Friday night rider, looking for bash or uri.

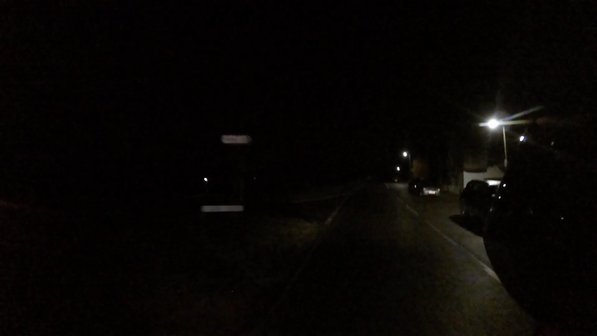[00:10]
Listen. Holy shit, man. Whoa. One of my feet nearly come off the fucking pedal. That's some fucking about, isn't it? My feet have got these stupid Vans on, innit? I was going to do a snap and ask if it's been raining because it looks wet.
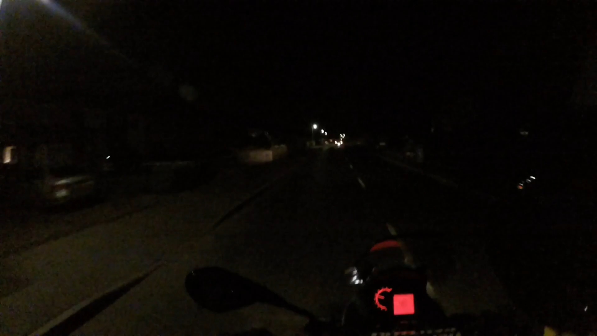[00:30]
But, yeah, my feet are slipping on the pegs now. The roads are slippy. Is it just moisture in the air? Do you know what it is as well, right? Well, it's been freezing. When it's freezing, there's no wind. And when it's not cold, it's fucking windy. When it rains, there's no wind. And when it don't rain, it's windy. It's very rare you get all of them at the same time or none of them. Whatever the fuck I meant with that.
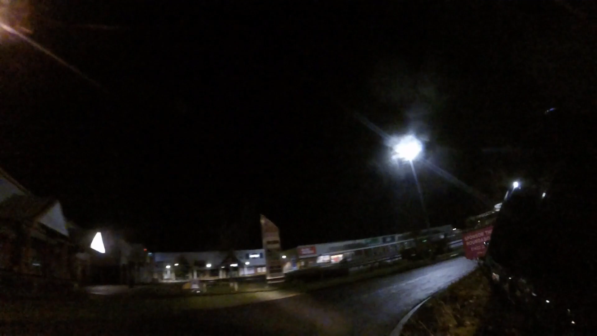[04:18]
Let off some steam, Bennett. So here we are. Well, yeah, the roads are a bit slippy.
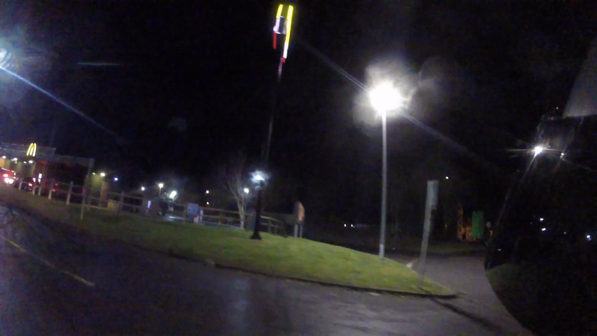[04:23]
When I walked the dog, yeah,
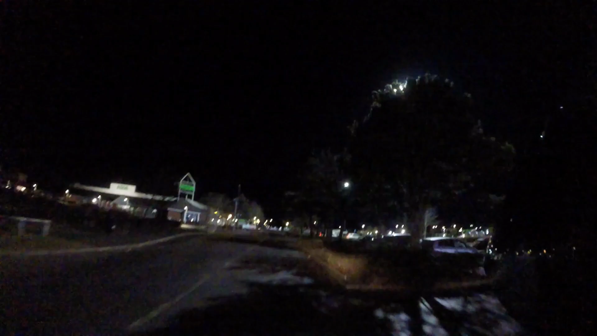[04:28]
I was thinking it's fucking slippy out here, man. What's going on? Look, have we got some boy racers?
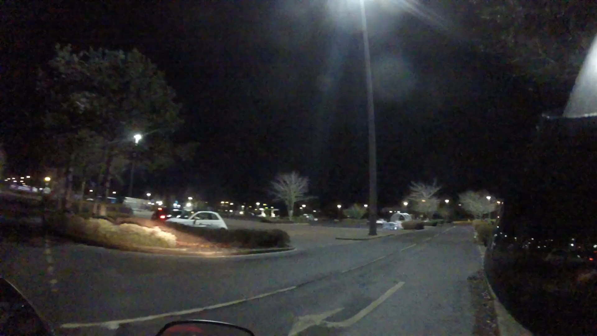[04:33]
Well, we got the boy racers. There we go. Some of that lot, look. Some of them ones. Don't even know.
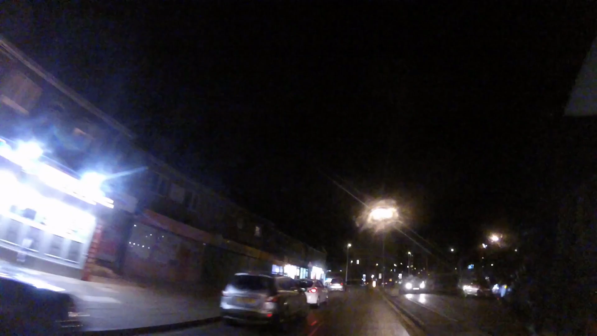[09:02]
I'm only riding, didn't I? Sorry, man. I do not know what that'll... Oh, shit, there's a car there. I do not know what this is going to sound like on the fucking vlogs, but... You know, I'm just fucking having a little fucking chin wag with that fucking GoPro. There's some fucking old birds crossing, a zebra crossing, man, let's get them in. Yeah, come on, man, jump on, man, jump on any day of the week, man, swear down I won't do a wheelie.
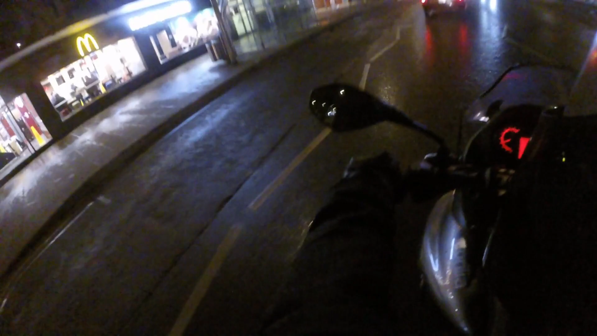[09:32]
I love that, I've got my foot just sliding on the floor, wearing the Vans down.
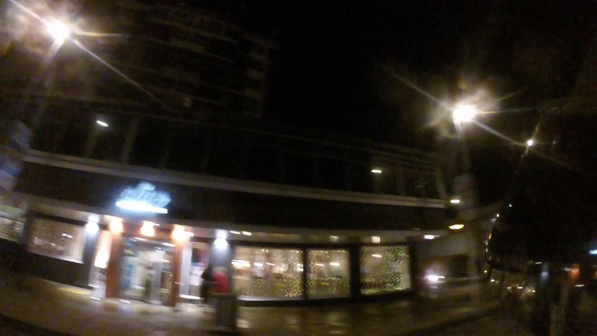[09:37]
It's the Olive Lounge. Never been in there before. I don't go out much these days now. Not since I'm a fucking dad, you know what I mean? I fucking sit around doing nothing, mate.
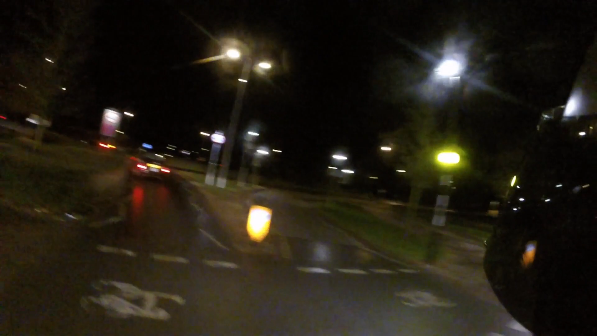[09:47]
Ah. Look at this guy here. Fucking get over, dickhead. Taxi knob end. I'm going that way now. Cutting me up and that, you little punk. Fucking little faggot head. You know what I mean? Right, I tell you what I'm going to do. This might be quite quick, actually.
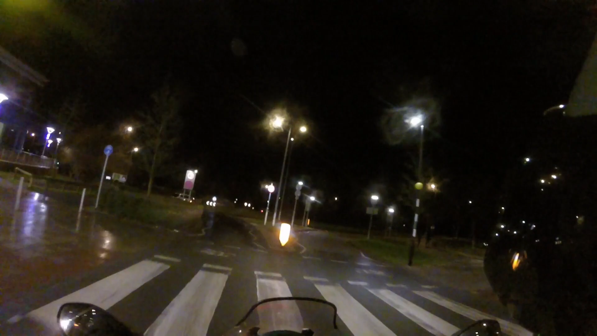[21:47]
I don't know, can I be arsed going to the old fucking decades? There's nothing there, is there? Might just head it. Head it back home when it is. I feel like going through as the car park again, or near it, round it, somewhere about it. Look, there's a moon there. Still fairly big, still fairly close, but it's a half ass moon. Ain't no full motherfucking moon.
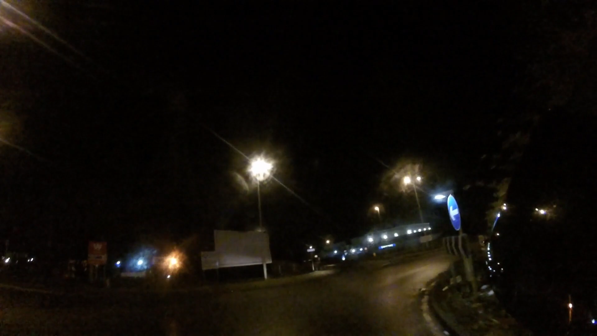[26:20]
God no, they're not even wet. It's that dampness I've told you about before. When it's damp, they're not, they're slippy damp. They're not wet. At least I feel like this. The dampness is more than wet. It's more slippy than wet. That's my opinion. Anyway, that's my vlog over. Thanks for watching if you did watch. And hit the like and the subscribe button. I noticed today I was on